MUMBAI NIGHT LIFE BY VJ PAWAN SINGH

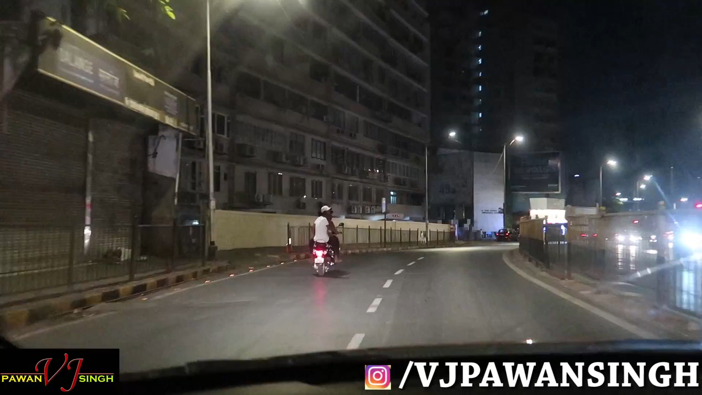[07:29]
हजी अली दर्गा एगी यहां पर मतलब वाव यार मतलब इतना मज़ा आता है यह जो लेकिन जो ट्रिपल
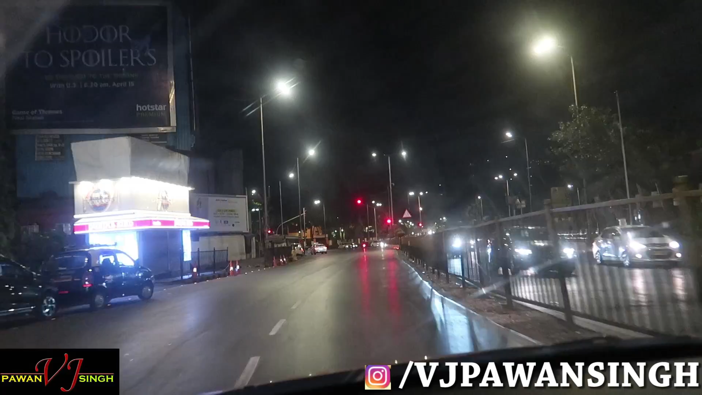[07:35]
सीट घूमते है इननों को थोड़ा पताना पड़ेगा इदाउट है टर्न लेफ्ट अहां यहां से यहां से और गूगल एंटी हम लोगों को � देखो हजी अली ओफ लोका है
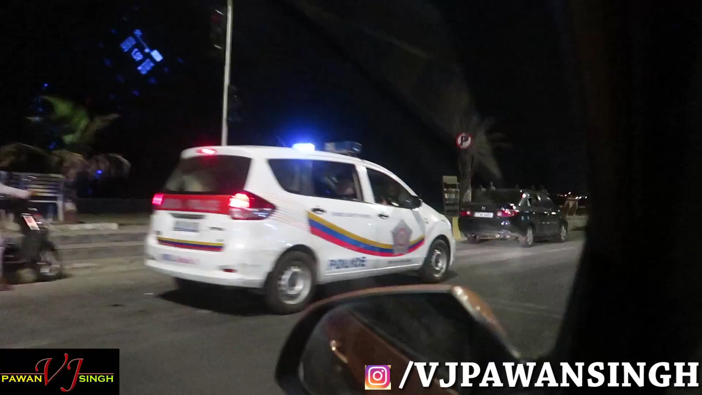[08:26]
और यहां पर देखो पुलीस सबको भगा रही है
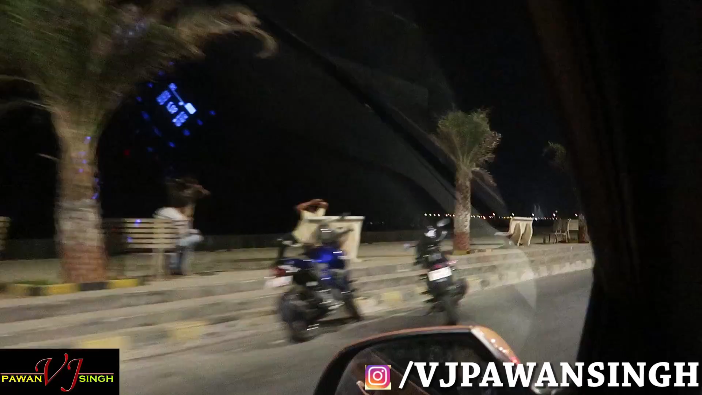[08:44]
रही है लेकिन अगर couples बैठ है तो यहां पर भगा रहे हैं जैसे हम लोग ने आगे देखा दो तिन बार
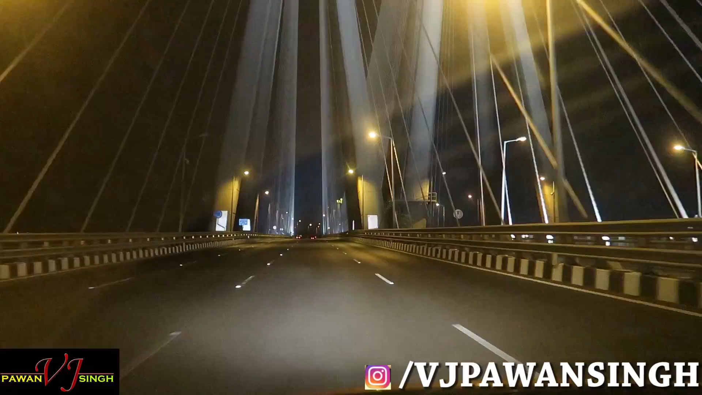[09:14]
यार मैं कभी-कभी सोचता हूँ कि कैसे इसको समुंदर के बीच में इसे कैसे बनाए गया होगा वाव है एक दम सामने वहां पर आपको ताज लेंड